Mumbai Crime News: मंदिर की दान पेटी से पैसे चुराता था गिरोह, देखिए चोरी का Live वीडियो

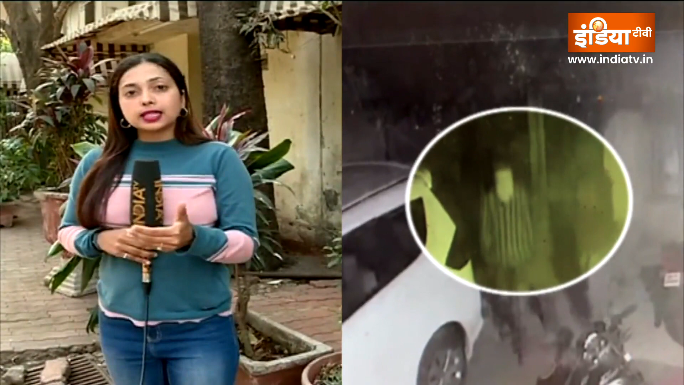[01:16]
जा रहा है और ऐसे में पनवेल का ये जो CCTV फुटेज है वो गजानन मंदिर का है यहां